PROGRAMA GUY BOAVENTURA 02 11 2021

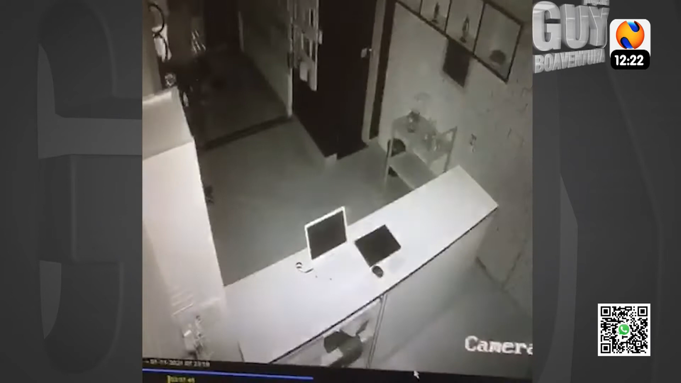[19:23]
Imagens de câmeras de segurança flagraram os dois ladrões quebrando a porta da frente e invadindo a loja. A ação durou menos de um minuto.
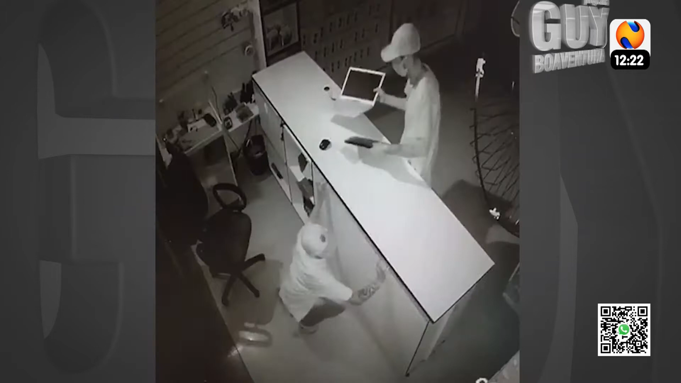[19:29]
Os bandidos furtaram dois notebooks, dois celulares Xiaomi, um celular LG e um celular Samsung.
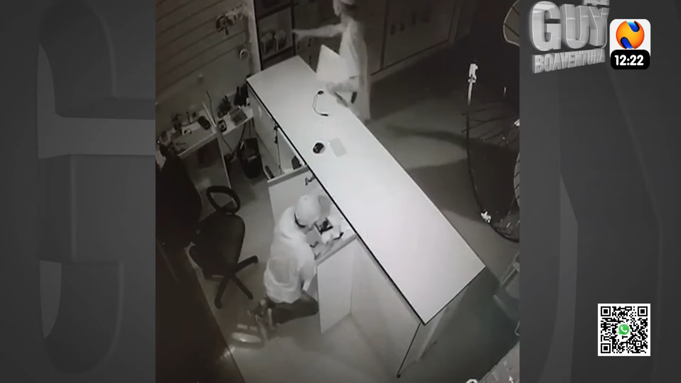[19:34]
De acordo com o proprietário da loja, a estimativa é de um prejuízo de R$ 8 mil, além do conserto da porta.